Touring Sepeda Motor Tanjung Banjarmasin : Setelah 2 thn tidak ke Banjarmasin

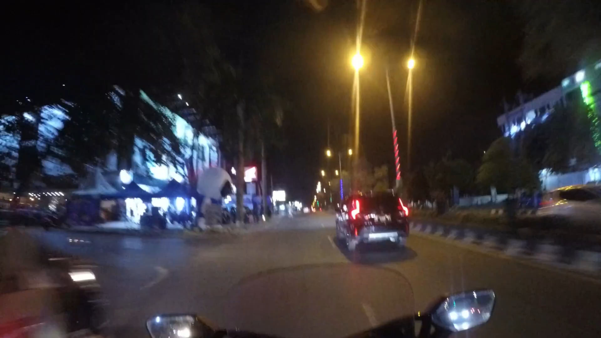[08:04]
Sekarang udah jam 8 malam ya, kita
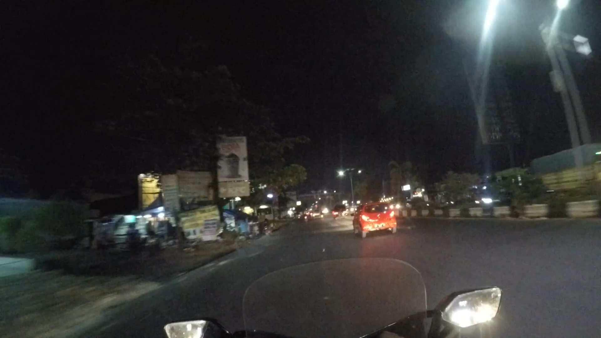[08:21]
berada atau melewati gerbang Kota Banjarmasin.
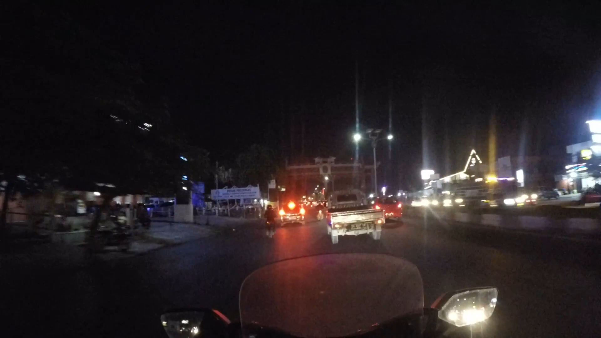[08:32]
Depan ini adalah gerbang Kota Banjarmasin.